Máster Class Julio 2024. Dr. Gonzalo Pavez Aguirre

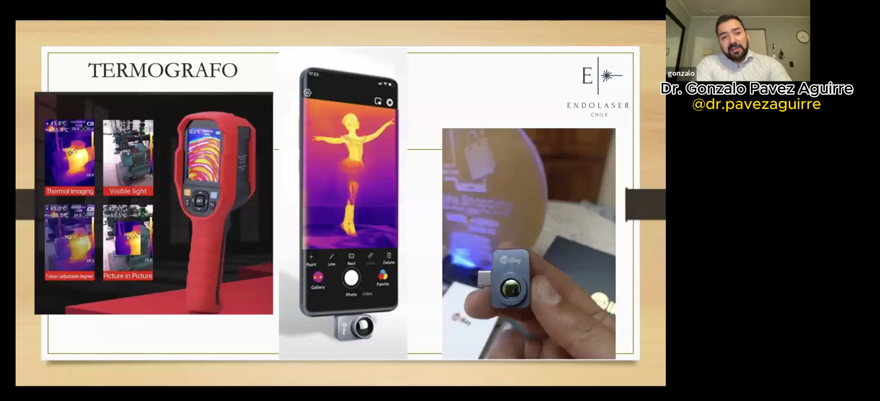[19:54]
básicamente un termógrafo es una pantalla que puede venir en formato de un equipo como el rojo que ven a su izquierda donde me va mostrando en tiempo real la temperatura que yo voy teniendo de la zona que estoy trabajando o también puede ser en formato de una cámara que se puede adaptar al teléfono y por medio de una aplicación va mostrando las zonas que voy trabajando que es lo importante no pasarse en la zona externa en la epidermis en
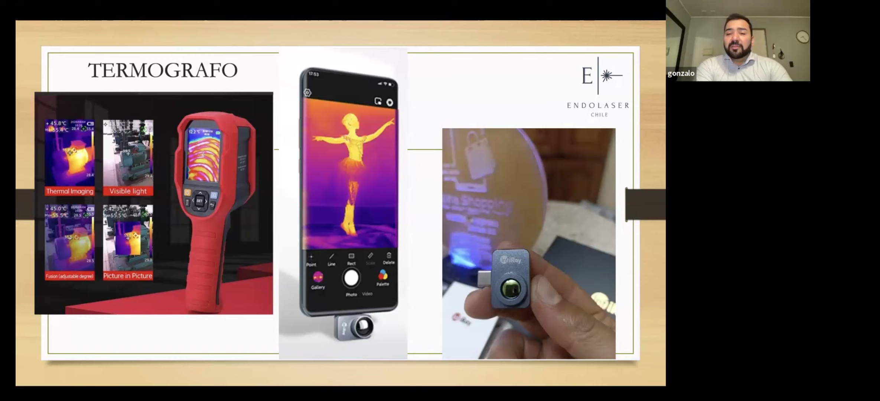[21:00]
la fibra pero en este caso para el dolaser un buen termógrafo rondan aproximadamente los 250 dólares en el mercado